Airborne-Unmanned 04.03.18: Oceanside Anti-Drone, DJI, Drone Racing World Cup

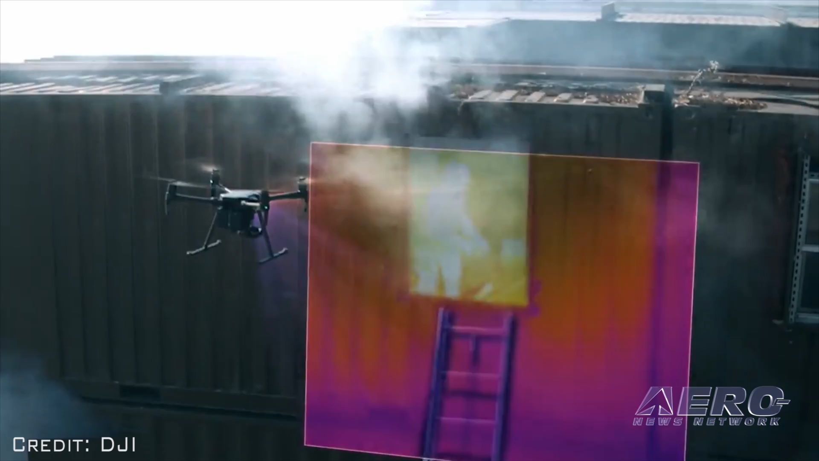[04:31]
FLIR MSX technology combines visual and temperature data into one image, allowing operators to easily identify objects of concern.
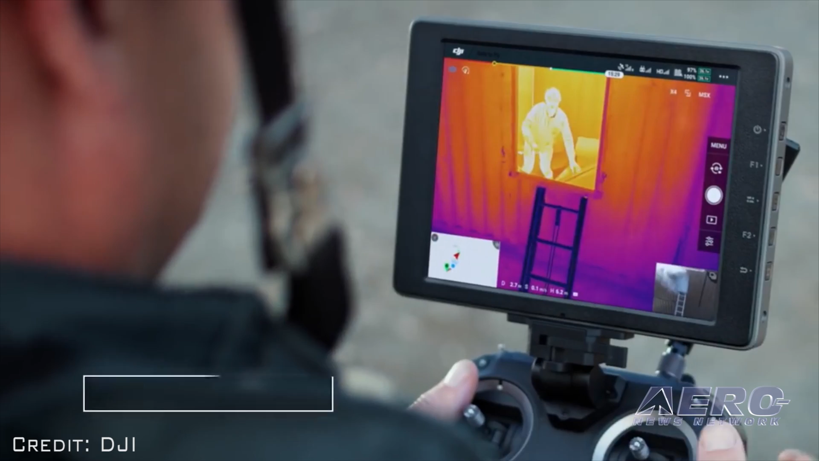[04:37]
DJI's Spotlight Pro features let operators focus on safe flight operations and data
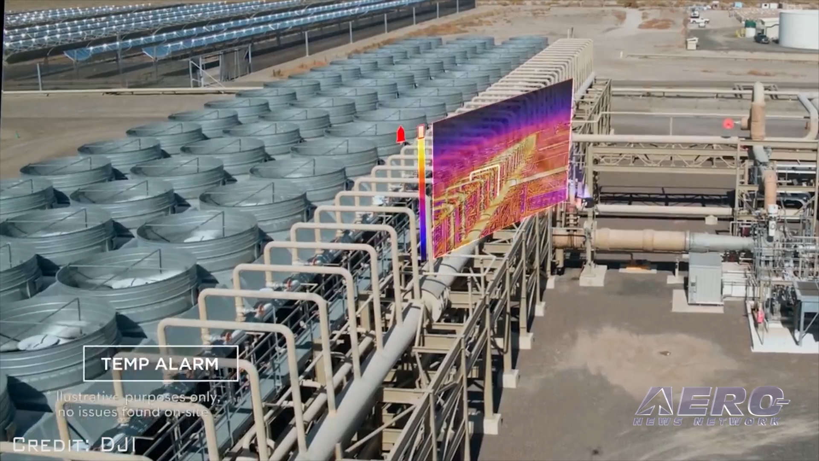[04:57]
real-time and alerts drone operators when an object's temperature exceeds critical thresholds.
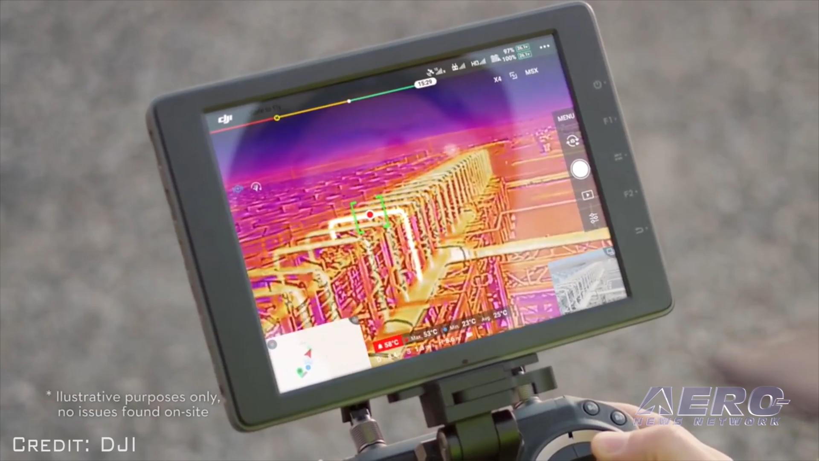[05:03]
The Zenmuse X-T2 is compatible with DJI's Matrice 200 series and Matrice 600 Pro Enterprise drones.